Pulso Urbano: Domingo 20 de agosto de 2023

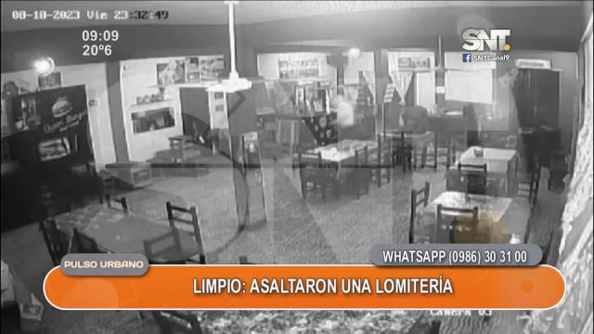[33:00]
a las personas que se tiren al piso. Fueron bastante violentos. Tres delincuentes, uno quedó en el vehículo. Esto pasó en la zona de Limpio. La denuncia ya fue hecha también y vamos a ver si es que logran identificar. Quizá el vehículo ya fue utilizado también para otros asaltos. Pero hablamos de delincuentes bastante organizados. Todos tenían armas, se movían en vehículos, bastante... ¿Cuánto pueden llevar de un golpe así, verdad?